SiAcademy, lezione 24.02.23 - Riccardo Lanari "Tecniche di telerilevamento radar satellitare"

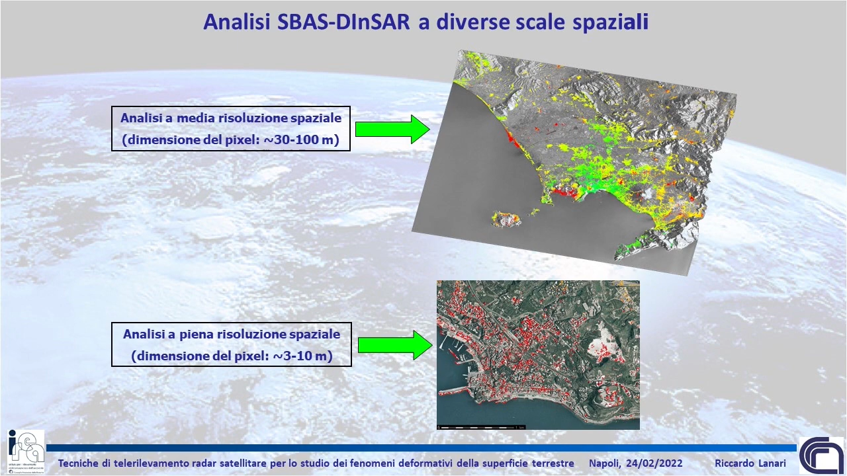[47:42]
cioè riesco a fare analisi alla scala del singolo edificio. Vi faccio vedere in particolare lo studio di impatto ambientale che facevamo prima dello scavo di metro C.
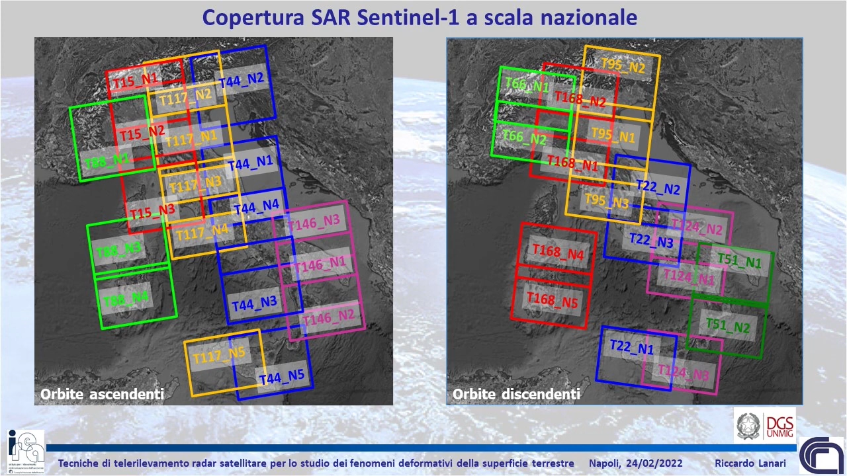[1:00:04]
250x200-300 km, ognuna viene processata indipendentemente, e poi periodicamente forniamo un aggiornamento su come si deforma l'intera Italia. Okay. Quel macchione al centro che vedete, rosso e blu, è l'effetto del terremoto di Amatrice e di Norcia.
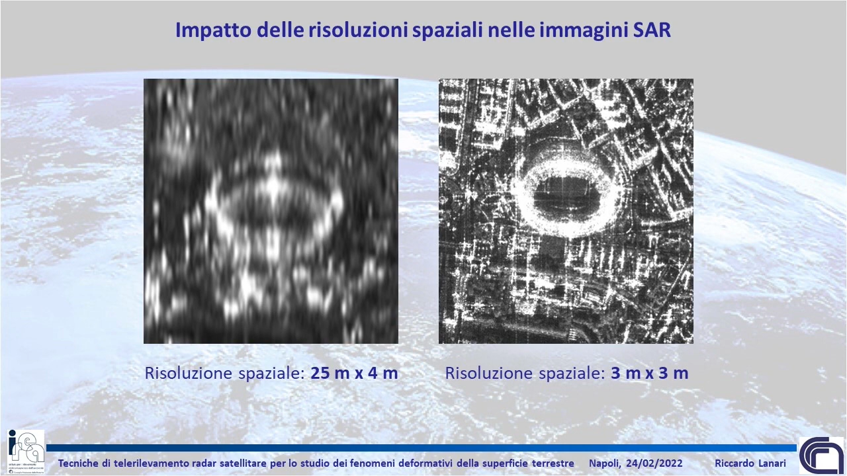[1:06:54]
15 metri di risoluzione e come lo osservo a 2 metri, 3 metri. Chiaramente il dettaglio è molto spinto con l'aumento della risoluzione e anche le mie analisi di INSAR sono molto più di dettaglio. Vedete a sinistra la densità dei pixel coerenti
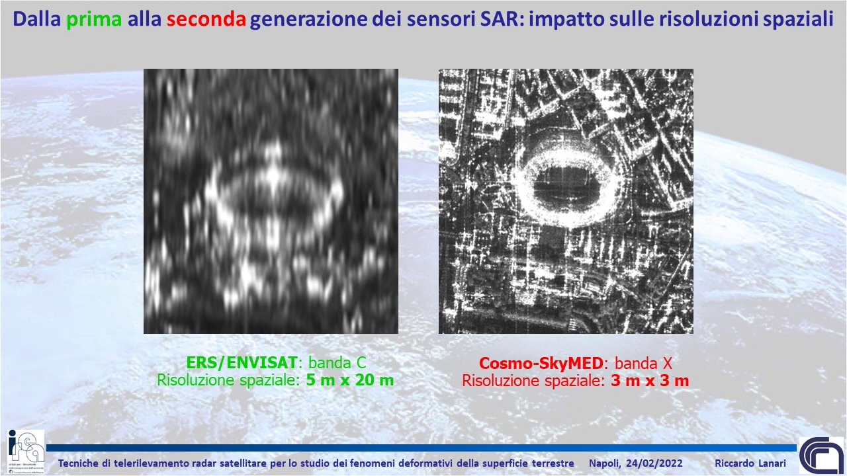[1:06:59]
che io ottengo con i sensori ERSO e ottenevo è quella che posso ottenere con i dati Cosmos Chimed. Praticamente su ogni edificio, su ogni struttura, su ogni infrastruttura, se non perdo coerenza ho informazioni ricavabili. Che si può fare? Ovviamente io posso andarmi a studiare la caldera dei Campi Flegrei,
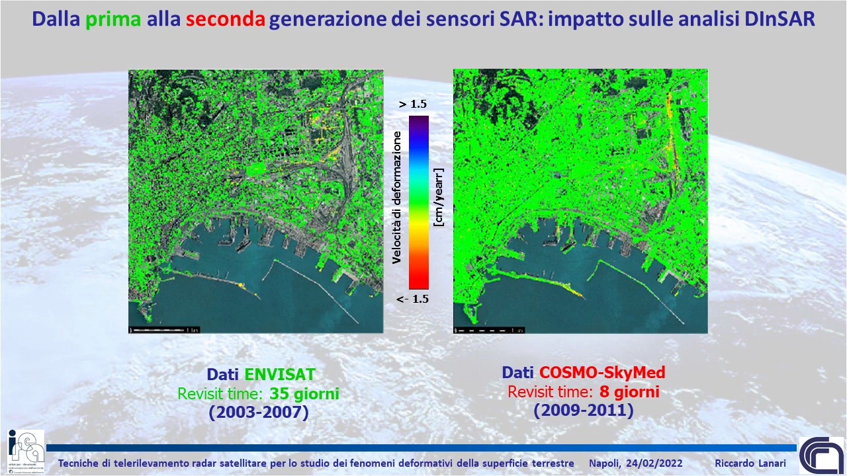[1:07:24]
ma quella la vedo già molto bene con Sentinel-1 perché il campo di deformazione si estende per decine di chilometri.
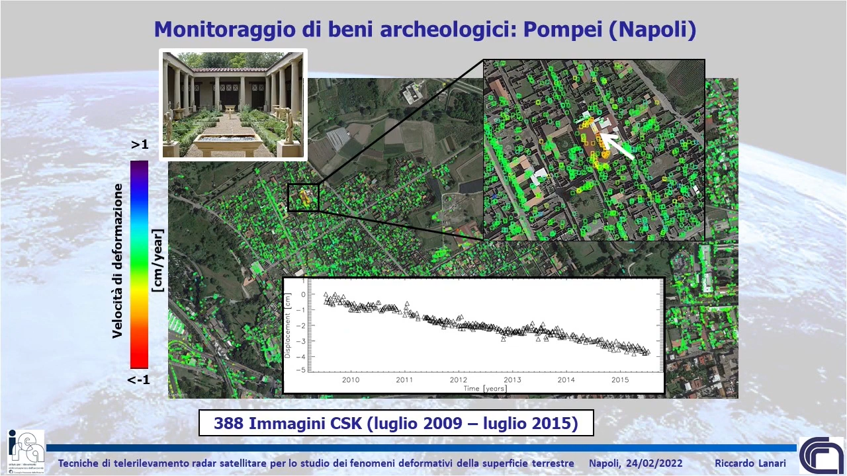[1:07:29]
Molto più interessante è in questo caso andare a analizzare fenomeni di dettaglio, quindi mi concentro su questa zona che vedete cerchiata e vi faccio vedere che cosa si può fare,
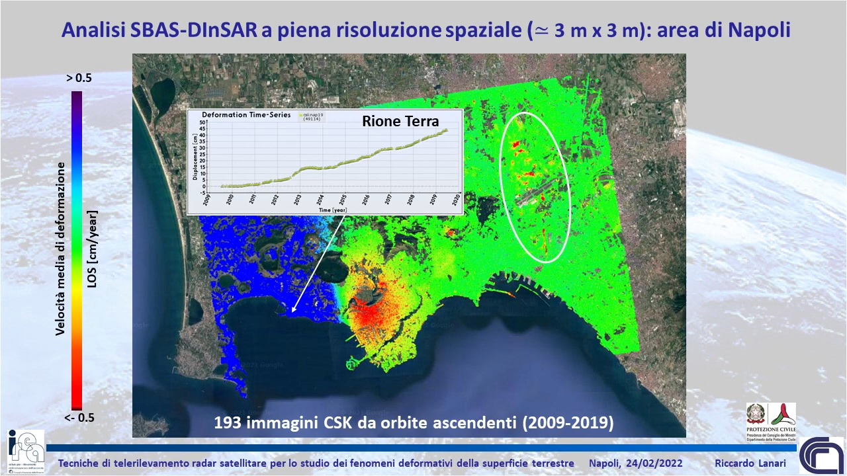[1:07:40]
ma giusto qualche esempio. Quello che si può fare, per esempio, vedete qui, questo è il passante dell'alta velocità,
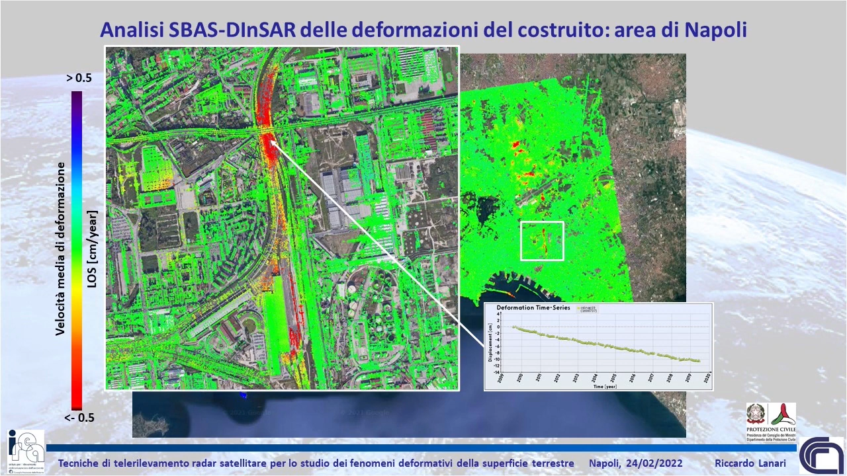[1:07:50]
quindi è una zona dove c'è un effetto deformativo molto chiaro che caratterizza questa struttura. Poi mi sposto per esempio a ridosso dell'aeroporto e vedete qui in basso, vedete abbastanza chiaramente,
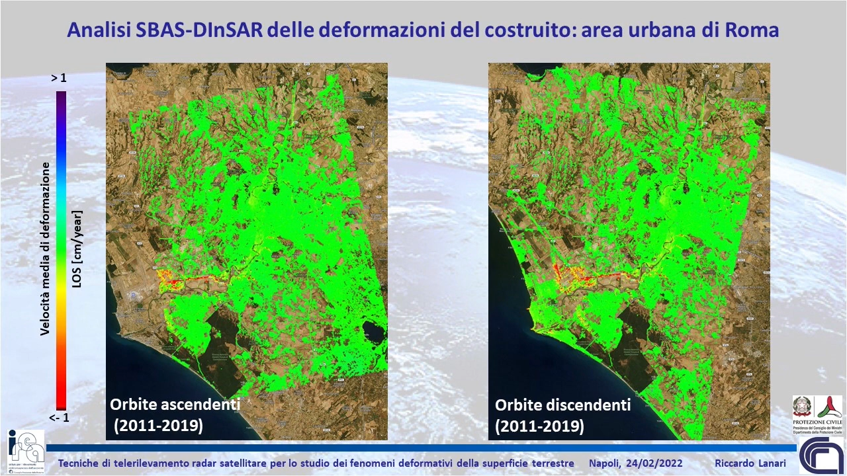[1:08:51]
se io faccio analisi di dettaglio con questi dati, riesco a vedere un sacco di cose. Al centro quello è sempre l'edificio di Viale Giustiniano Imperatore, che continua a deformarsi, vedete, in modo differenziale. In basso quelli sono pezzi dell'autostrada da Roma a Fiumicino che si deformano, e invece su più a nord quello è il gazodromo, è una struttura metallica, diceva il mio maestro, il termometro più costoso del mondo, 1,2 miliardi di euro per guardare cosa?
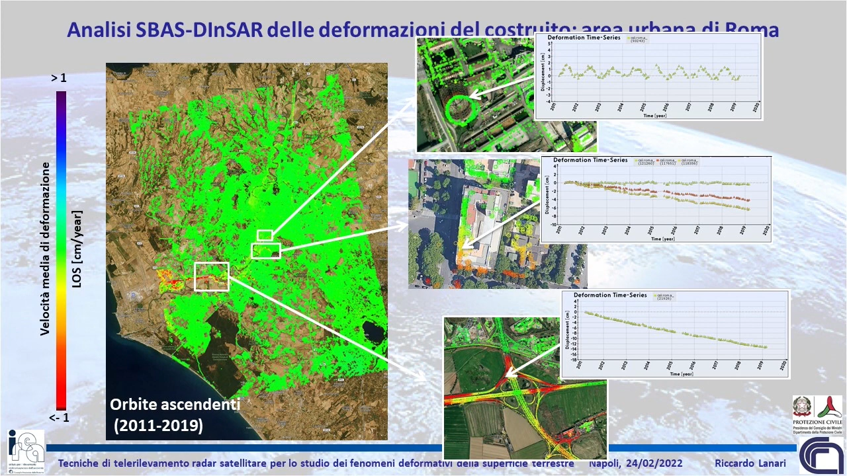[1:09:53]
Ovviamente su target particolari, in generale vi dovete aspettare i 4-5 mm di cui vi parlavo, ma su alcuni target, poi soprattutto se io mi vado a costruire dei target metallici fatti apposta per poterli vedere, io riesco ad avere accuratezze molto molto spinte. E poi, per esempio, giù vedete, dalle orbite discendenti si vede molto bene la deformazione di un pezzo della pista dell'aeroporto di Fiumicino, invece su a nord vedete come si deforma questo pezzo del raccordo anulare. Questi sono sistemi che hanno una continuità, ecco, questa è la cosa importante.
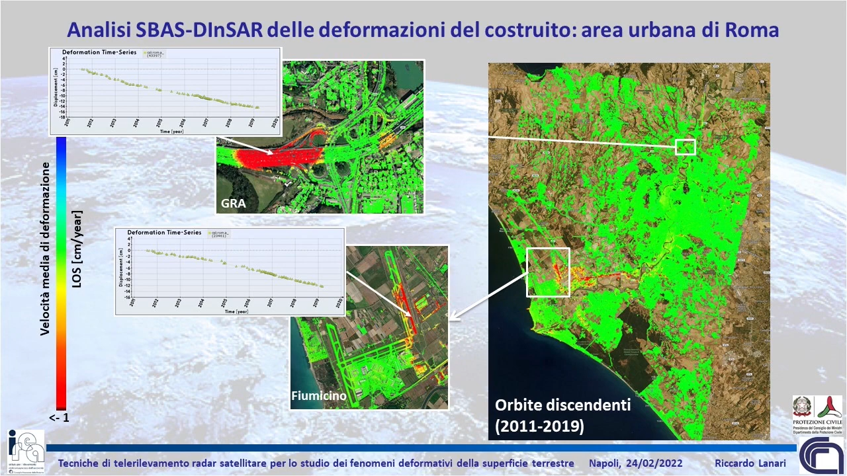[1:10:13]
Già c'è, ve lo dicevo prima, in orbita un pezzo della seconda generazione di Cosmos Skymed,
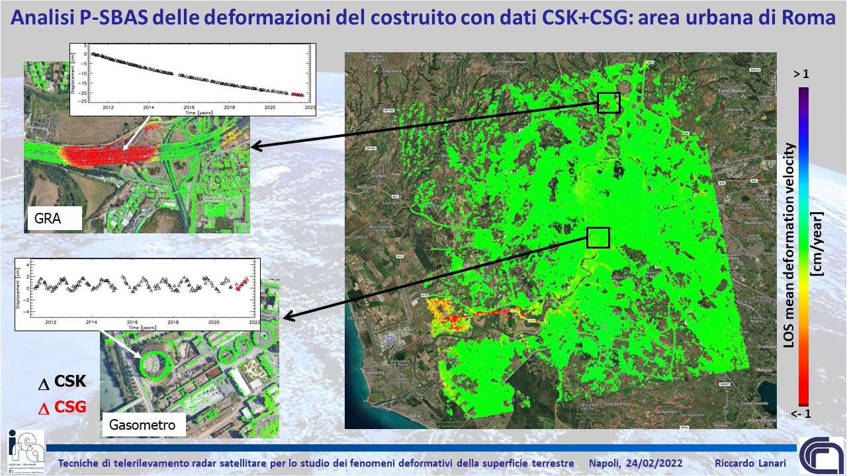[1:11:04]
Diciamo, si possono fare mille cose, ve ne faccio vedere una che magari potrebbe essere più interessante. Qui comunque è coinvolta un'infrastruttura, però l'effetto secondo noi sta fuori. Vedete quel macchione cerchiato che sopra è blu e sotto è rosso?
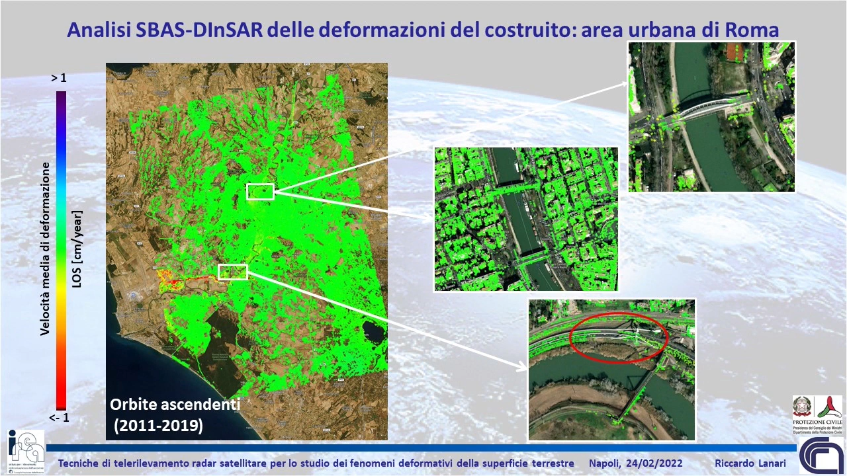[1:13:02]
Se vedete il ponte sotto, questo è un ponte Morandi, mi dicono i colleghi, cioè è un ponte di nuovo Morandi ma sulla Roma Fiumicino, e in questo caso vedete ci sono anche delle cose che non si riescono a fare, perché se io vado a zoomare, non so se lo vedete, ci sono pixel che io posso analizzare su varie porzioni, ma poi c'è una zona dove non ho pixel e noi non capiamo perché.